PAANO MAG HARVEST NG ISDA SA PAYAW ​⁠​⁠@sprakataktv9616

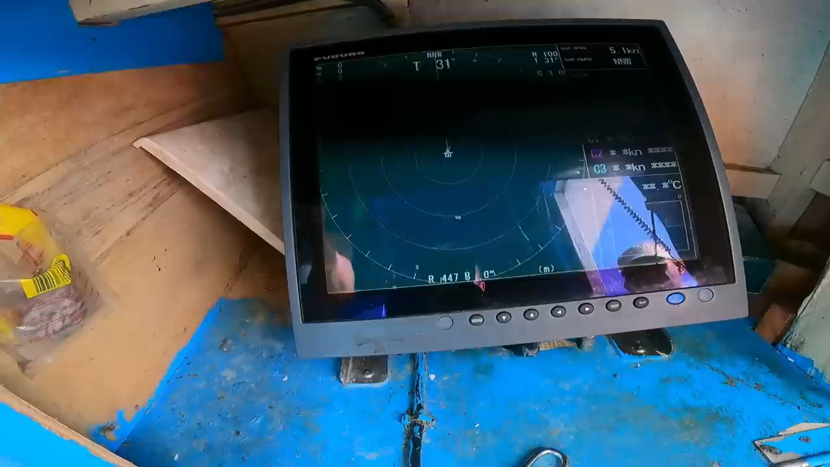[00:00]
Wow. Ayan, may namataan na. Yan, isda na yan.
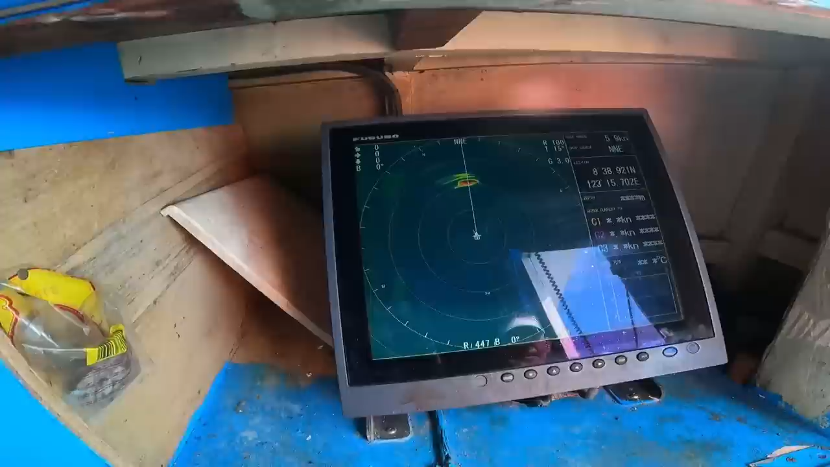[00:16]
Ipasaka na yung alaray. Saka na, Jok. Iuli na.
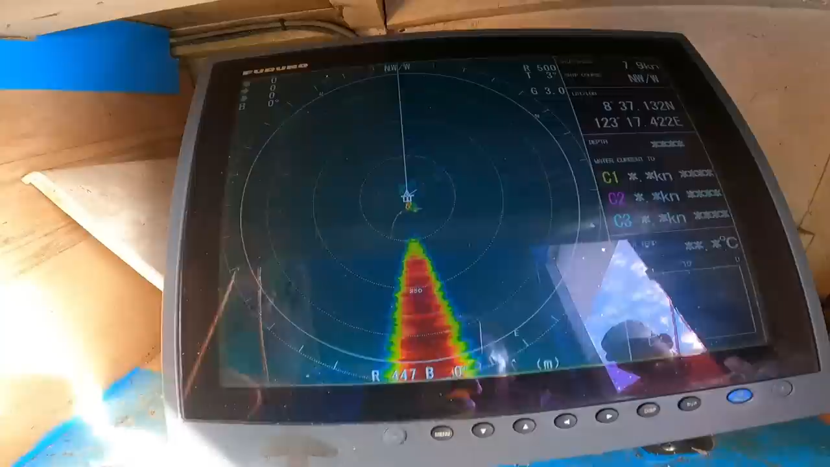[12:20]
Ayan, naghahanap na yan ang isda.
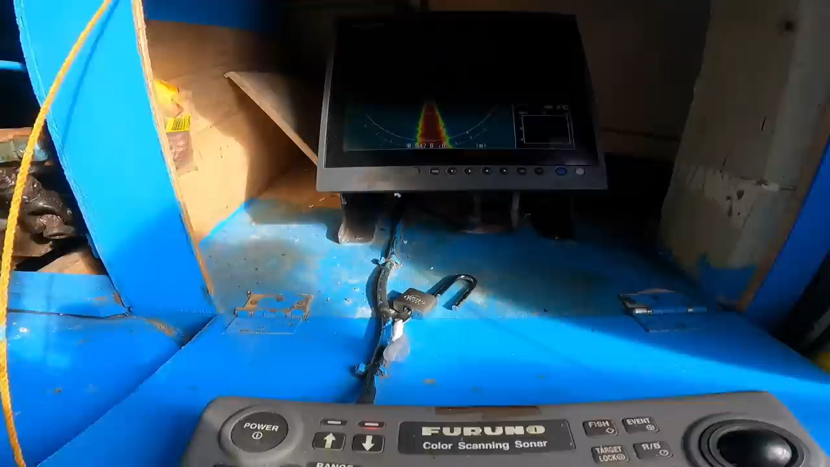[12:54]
So 360 yan. Paikot yung ano niya, scanning niya mga kaspagatak.
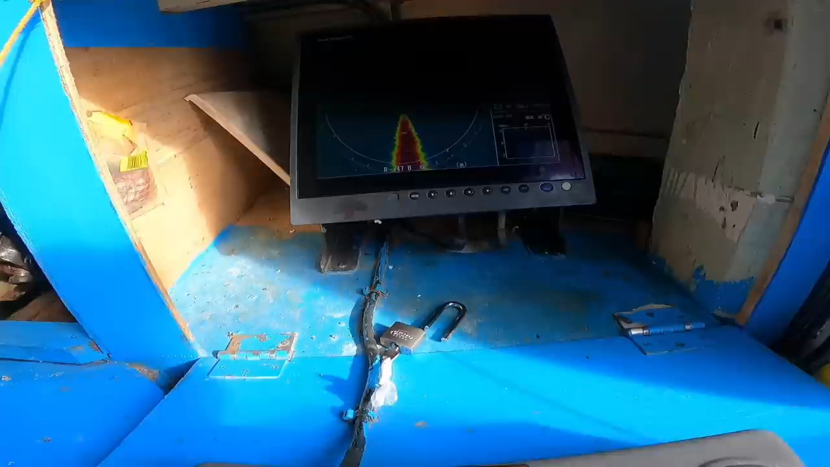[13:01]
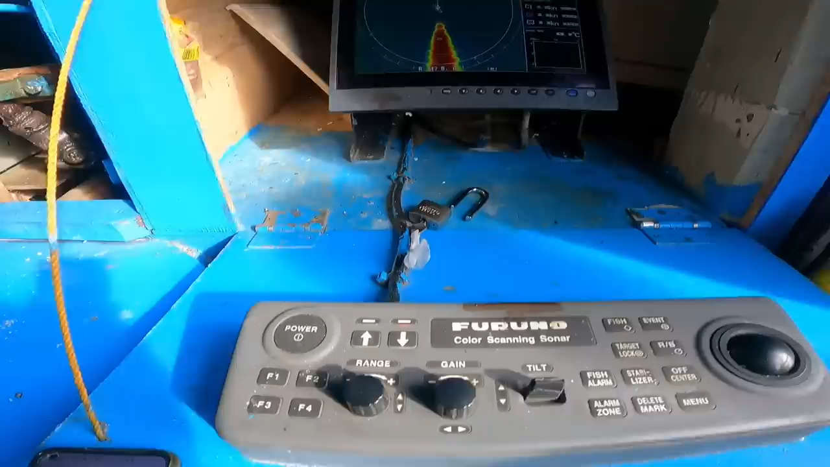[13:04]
Tapos naka-tilt tayo ng 3 degree.
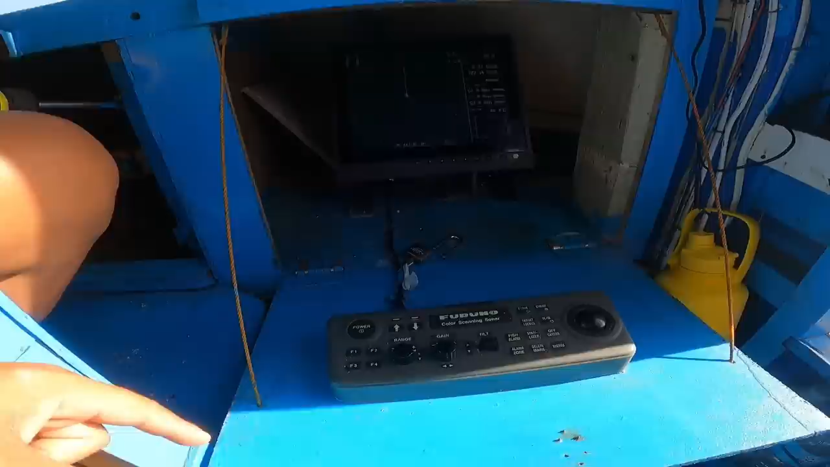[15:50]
yung scanning ng sonar ay nasa 100 meters lang yung tingin niya, tapos nag-turn.
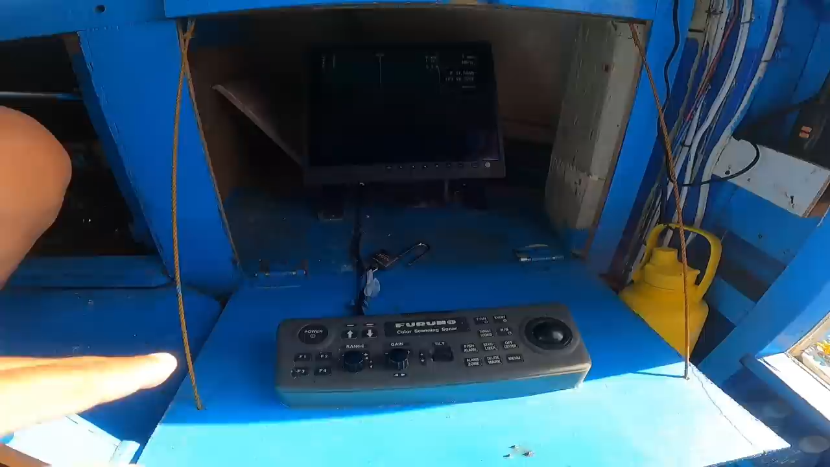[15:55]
Ay, ginagme. Yung angle ng ating tilt mga kaspagatak ay nasa 38 degree na.
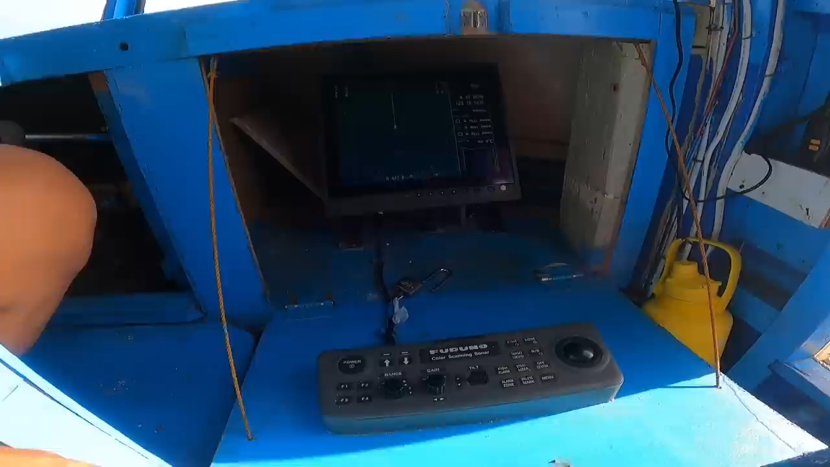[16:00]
So malalim na yung tingin niya, pailalim na.
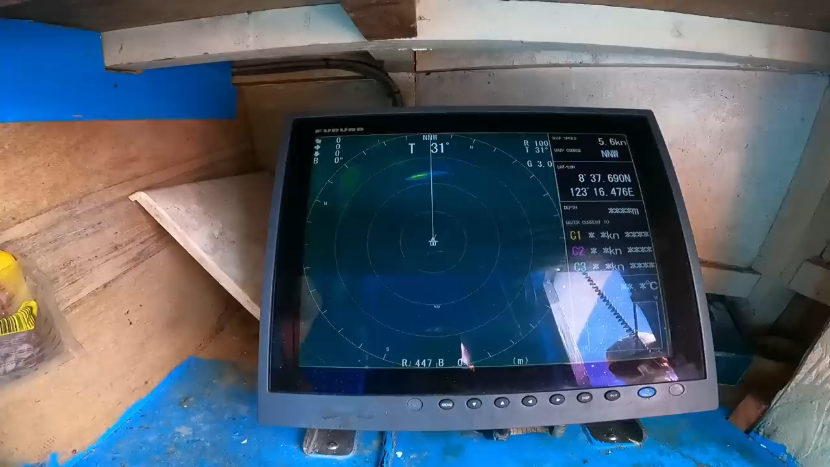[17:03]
Natin yung tilt mga kaspagatak kay lalim.
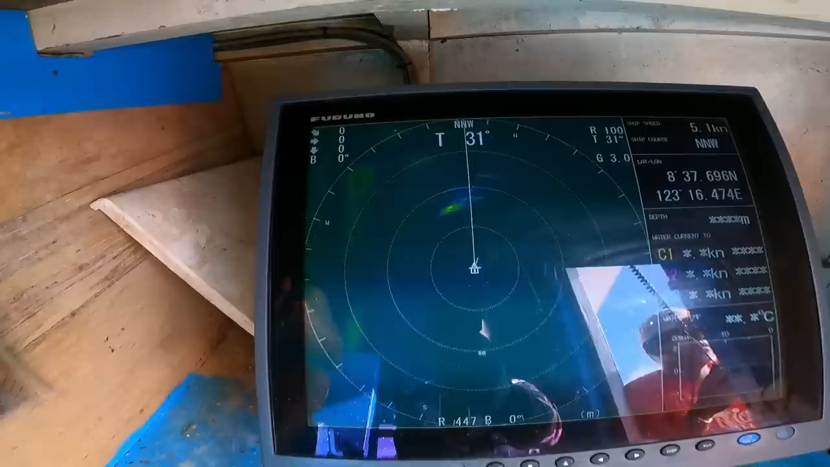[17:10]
On screen: speed 5.1 kn
Oh, go. Ayan, may namataan na. Yan, isda na yan. Tapos ito yung payaw. Alam mo eh. Amay, tapo, ini ka na, kare. Eh, kare, lapad rin yan.
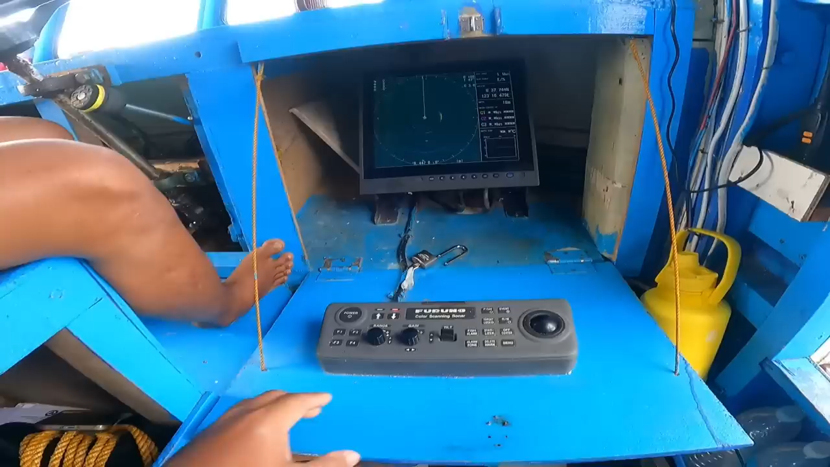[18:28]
Saka, so pakiatay natin daw yung mata, sabi ni Boss Nanoy. Kasi lalapit tayo sa